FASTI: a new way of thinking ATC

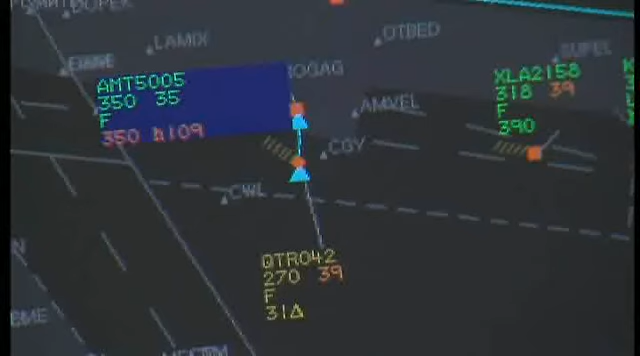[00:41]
In ATC, the field's getting seriously overcrowded.
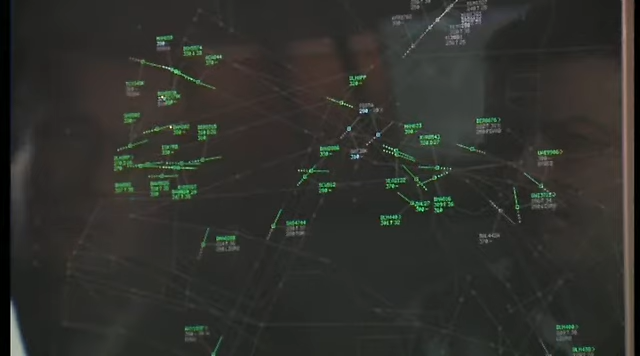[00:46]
Annual increase in European air traffic demand is now running at around 5%,
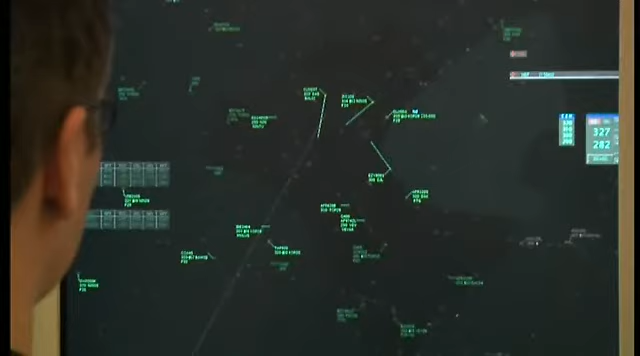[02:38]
The FASTI tools will help controllers with their everyday tasks,
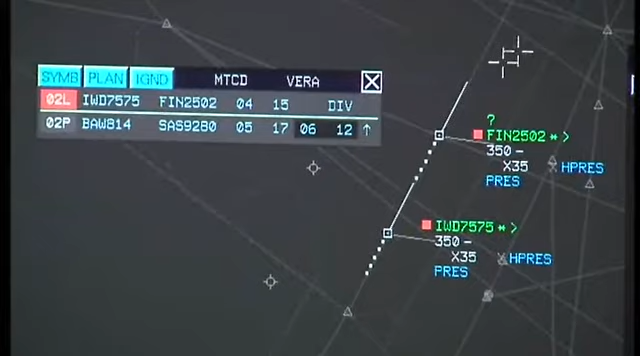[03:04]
With the MTCD, the system will tell us about potential problems happening in a medium term, which will allow the executive to take earlier action to solve those conflicts.
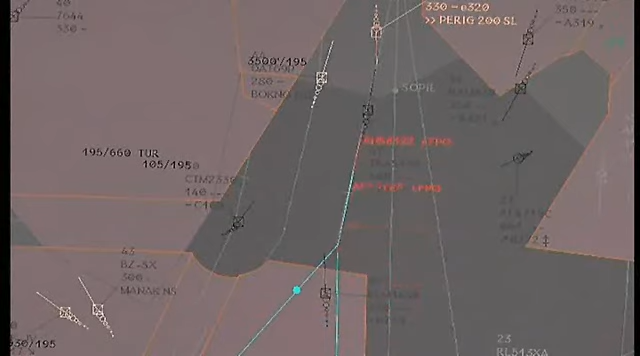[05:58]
It enables the controller to build its own strategy more efficiently.